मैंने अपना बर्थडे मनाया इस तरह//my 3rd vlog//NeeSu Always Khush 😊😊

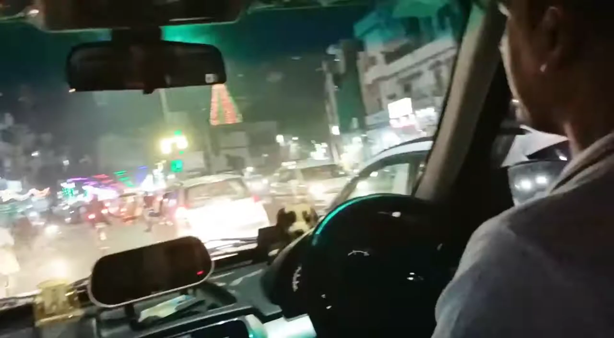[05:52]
यह दूर्गा पुजा का पंडाल सजाए हैं जगे जगे पे,
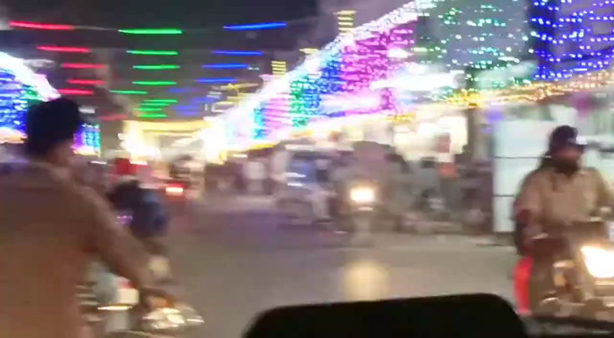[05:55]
इसलिए थोड़ा रश भी आपको दिख रहा होगा,